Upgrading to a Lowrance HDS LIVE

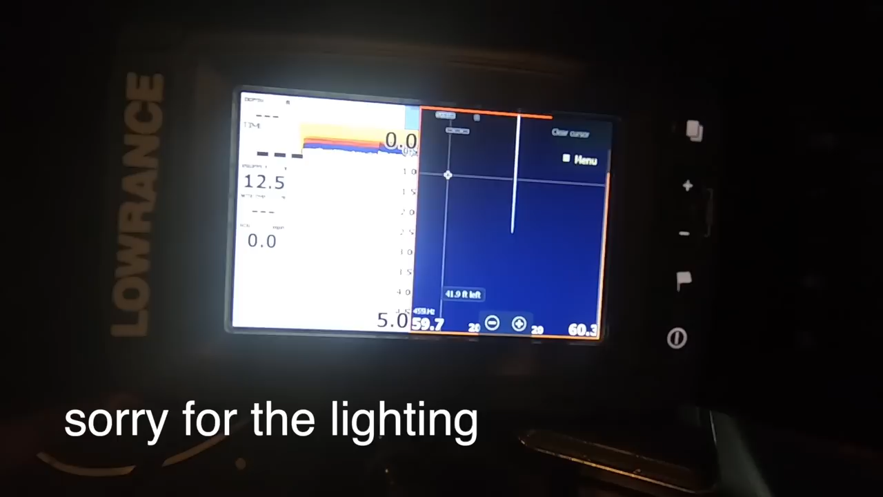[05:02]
all right now we're going to go ahead and go to the main menu
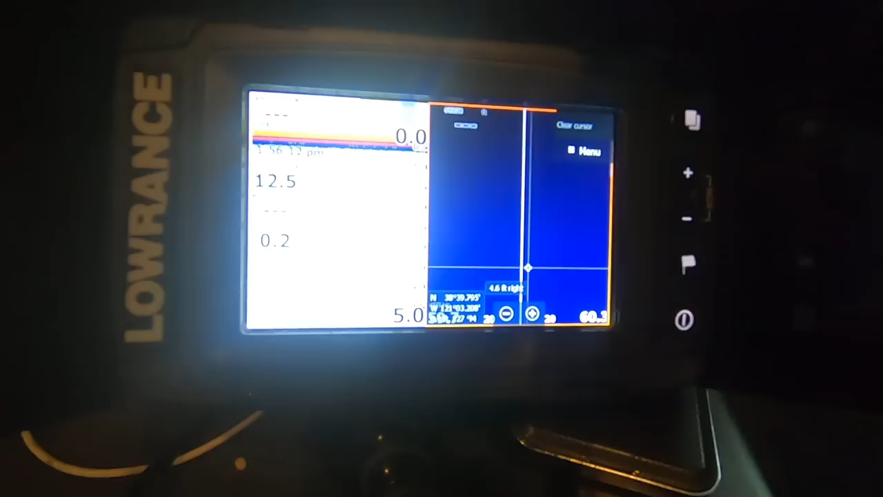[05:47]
going to go ahead and take this card turn off this fish finder and i'm going to hook up my new fish finder
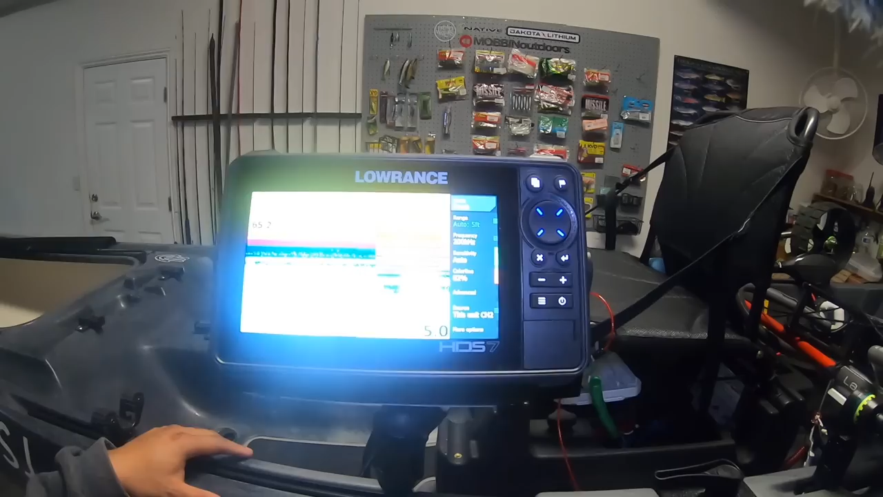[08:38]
degrees that's just the uh the room temperature awesome now take a look at that did you see the side
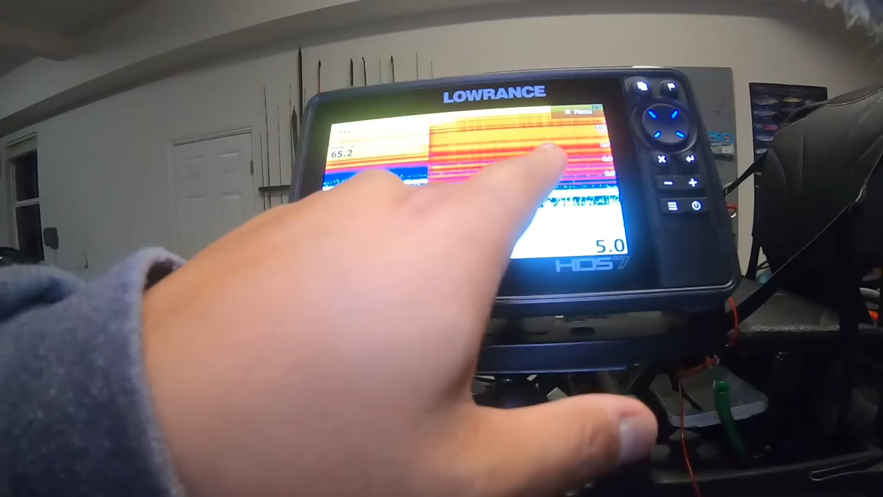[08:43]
menu side swipe to the right was not used that way you can use the full screen on here
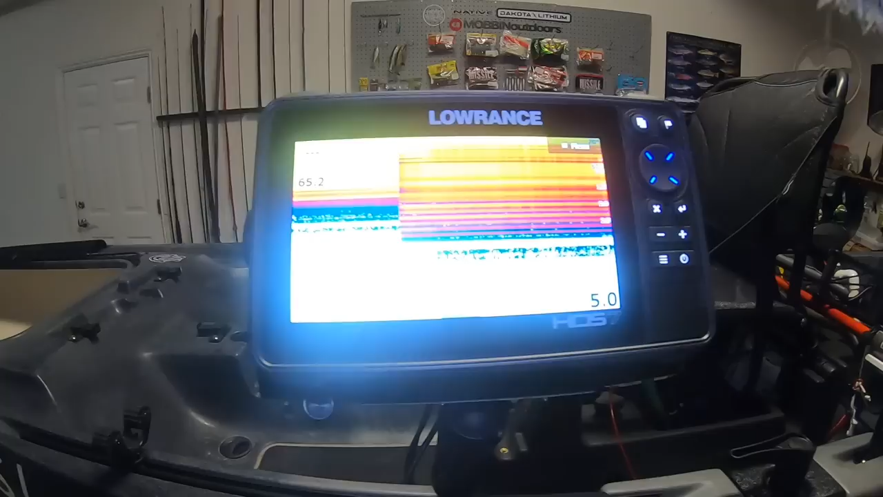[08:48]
and that's key because if you have if you're using the screen
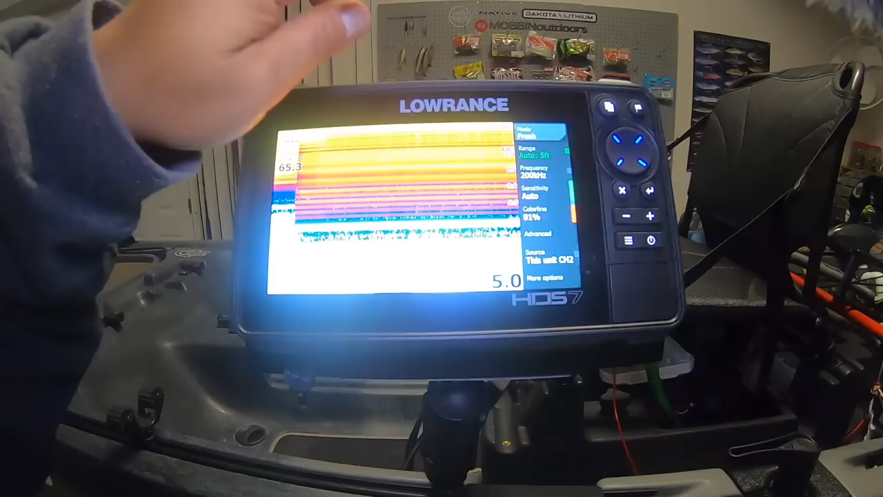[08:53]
your fish finder and this menu is on the side you're not utilizing the whole screen
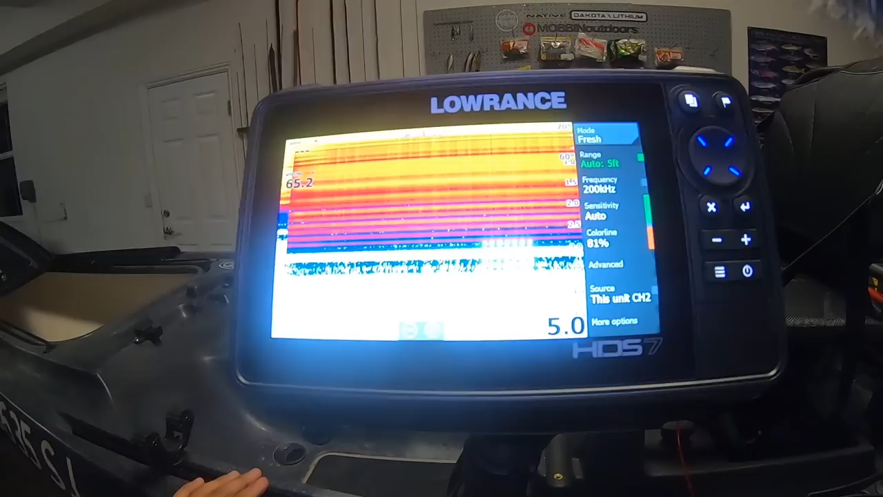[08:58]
you need to actually move it to the side right here to get the whole screen
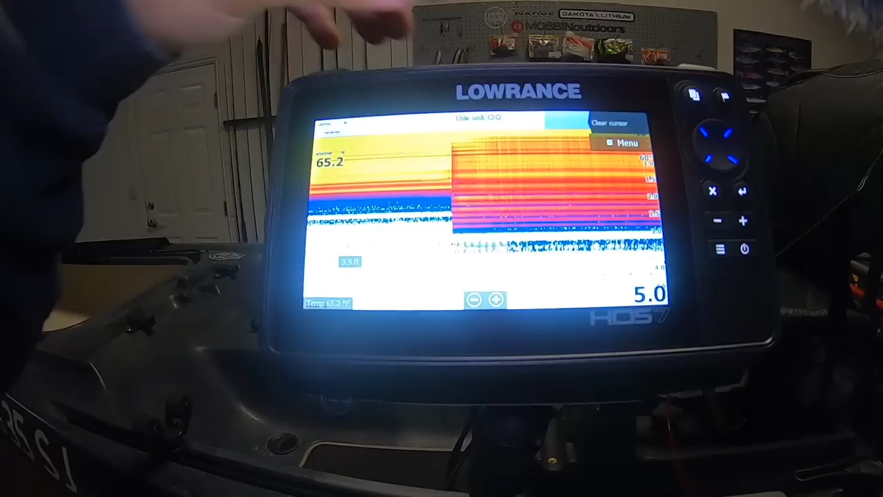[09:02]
um there's a way for you to make sure that uh that automatically hides itself and to do that you need to go to the settings
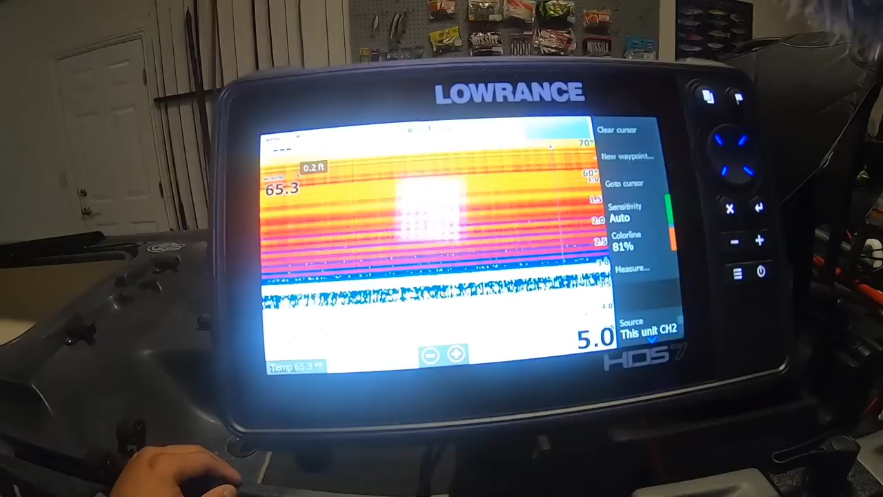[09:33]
auto hide it itself that way you don't have to swipe it to the right
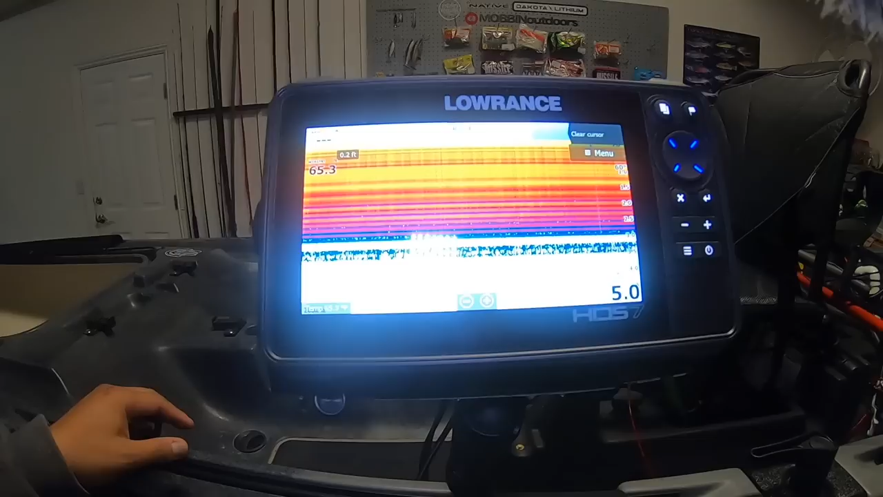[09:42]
see that convenient isn't it so yeah i'm not getting any pictures right now because you take a look right now it's on a